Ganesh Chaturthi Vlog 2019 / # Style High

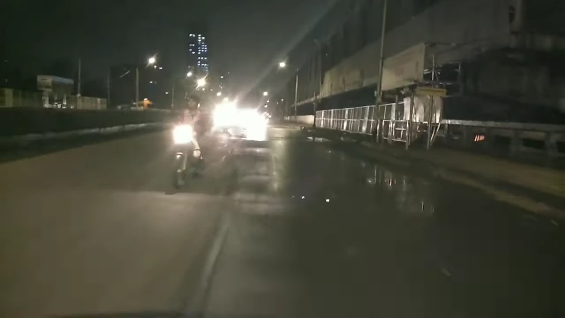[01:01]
सो गाइस, अभी हम गणपति लेने को जा रहे हैं टेम्पो में। तो टेम्पो के डोर पे बैठते हैं, तो इसके लिए ऐसा व्यू दिख रहा है आपको।